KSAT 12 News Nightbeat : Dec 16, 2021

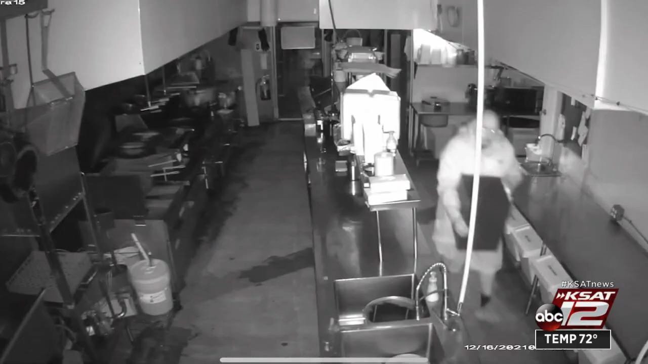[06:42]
Take a look at this video here. You can't clearly see the man's face, but Leon Valley police hope that someone might still recognize him.
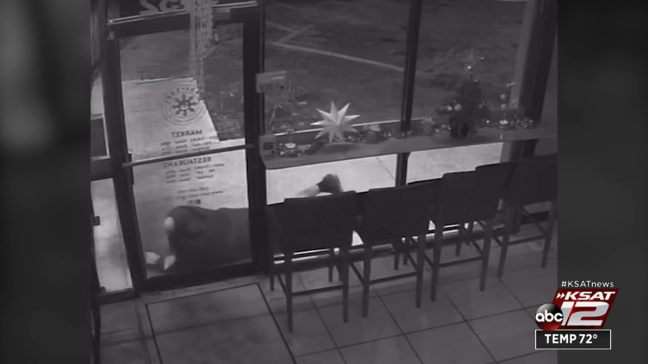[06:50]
The man used something to shatter the entire glass front door of this restaurant. He made his way inside, but without setting off the alarm. This happened just before 2:30 this morning. The man stole that safe, walked out the back door of the restaurant,
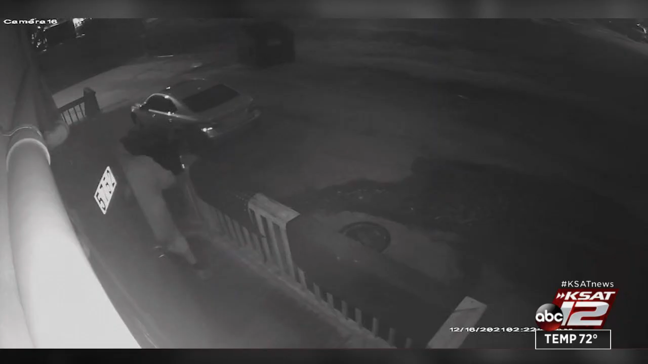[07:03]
got into a Lexus sedan, and drove off. If you recognize who this person is, call police.